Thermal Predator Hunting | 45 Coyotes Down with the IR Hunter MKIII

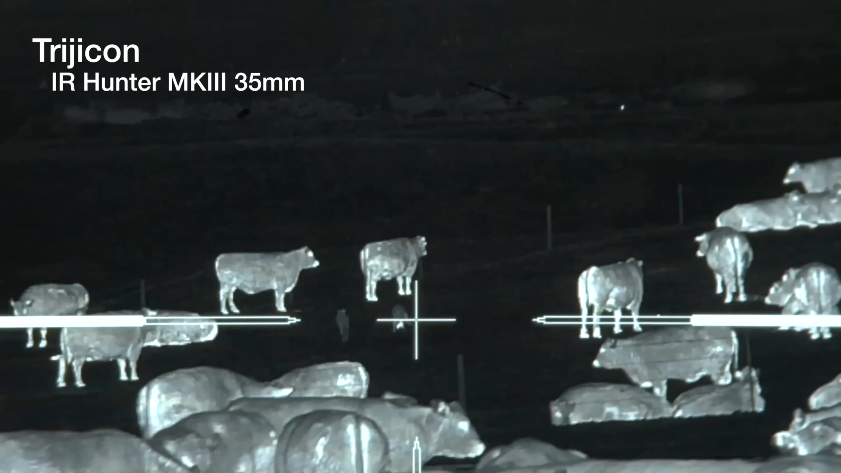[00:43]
If that cow wasn't there, I'd f***ing zip one, dude.